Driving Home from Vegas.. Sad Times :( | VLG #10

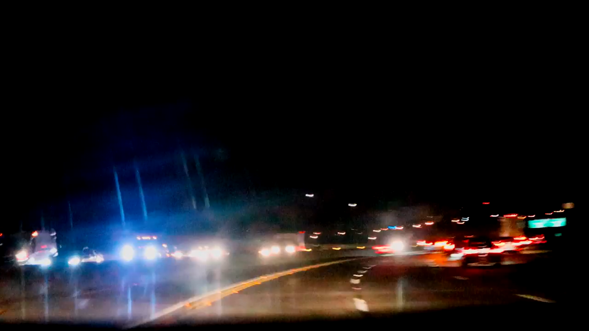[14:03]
I can't seem to catch it. Everyone's chasing him. Everyone's following him. You can kind of see him now. Mario's like right in front of him. I'm just going extremely fast. Oh no, someone's going from behind me to catch up. Alright, we caught him. Caught him for now until he decides to weave traffic again. He's gonna do it already, he's gonna go. Oh yeah, there he goes. Damn it. Catch up to the Lambo. I have a feeling it was a rapper with his entourage, that was Camaro.